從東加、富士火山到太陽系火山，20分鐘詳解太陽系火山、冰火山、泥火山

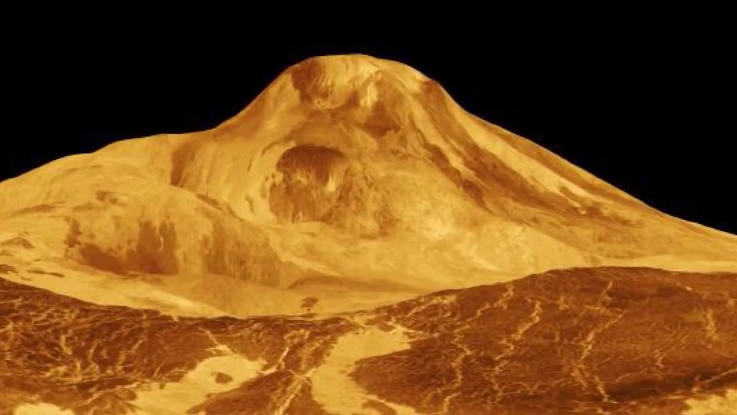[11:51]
广袤的火山平原火山穷秋火山免顿状火山等
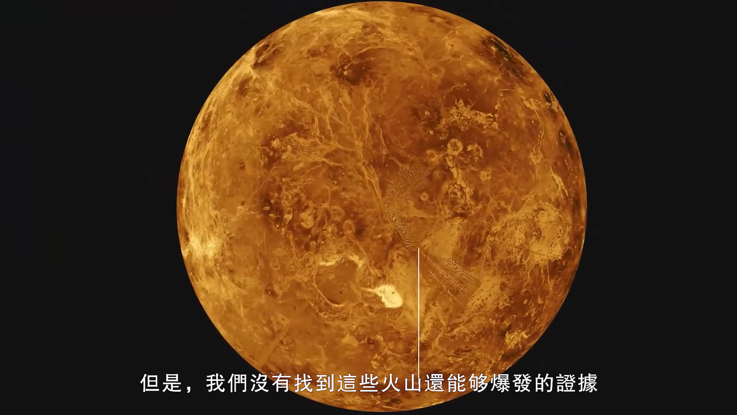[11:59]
但是我们还没有找到这些火山还能够爆发的证据然而越来越多的证据表明金
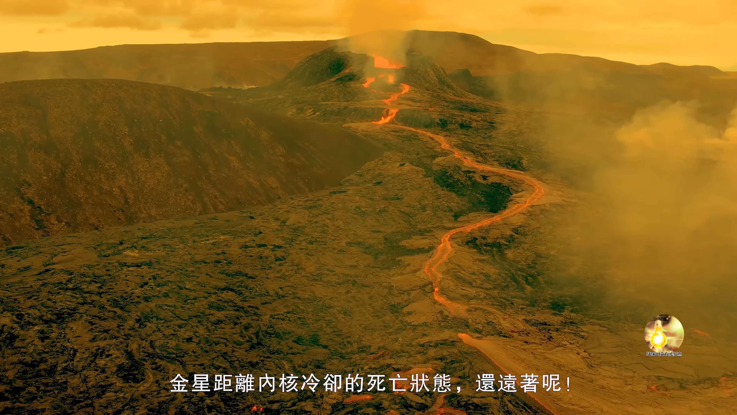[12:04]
星距离内核冷却的死亡状态还远着呢物理学家安娜·俊尔社领导的一支科学团队在金星缅状结构中找到了证据
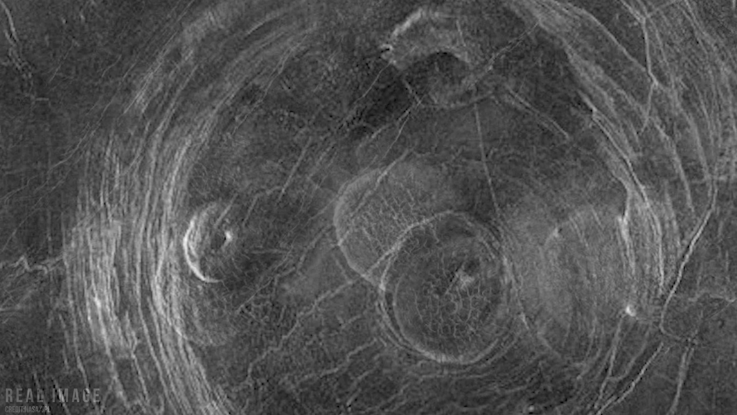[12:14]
缅状结构就是火山口向下凹陷的环形山它们有大有小最大直径达几百公里起初科学家认为这是陨石撞击出来的环形坑
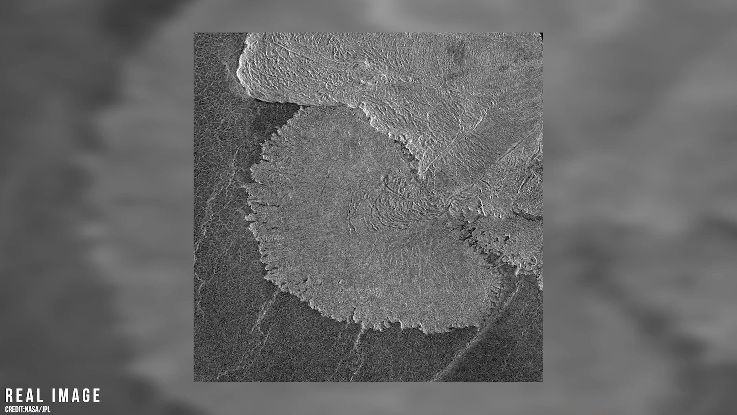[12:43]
这些地区的地质结构比较年轻是未来金星探测器应该重点关注的区域火山喷发在金星陆地塑形过程中起到关键作用
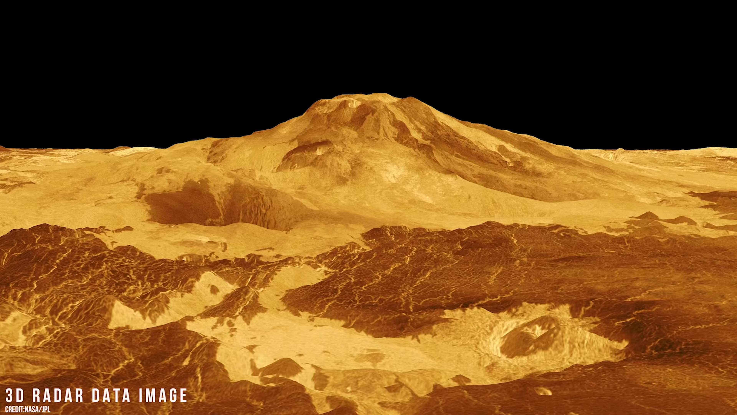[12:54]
金星上大多数火山都是盾撞火山典型代表是最大的马特蒙斯火山
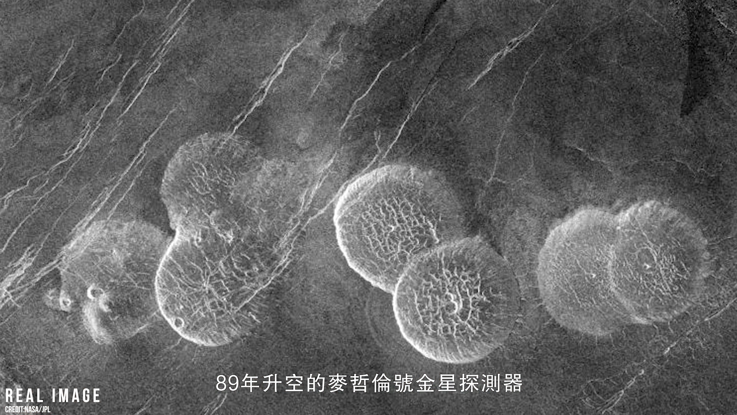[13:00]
89年升空的麦之轮号金星探测器用雷达发现了这些火山不寻常的特征奇怪的圆柄状熔岩层遍布金星表面
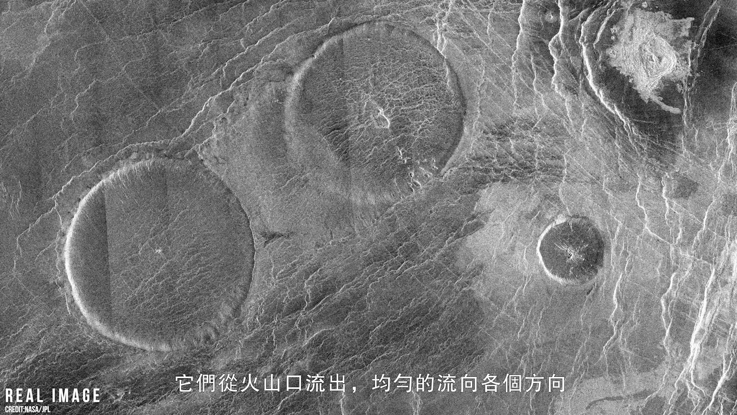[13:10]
它们从火山口流出均匀地流向各个方向从而形成几乎对称的奇异图形这些火山熔岩管道从中心向外辐射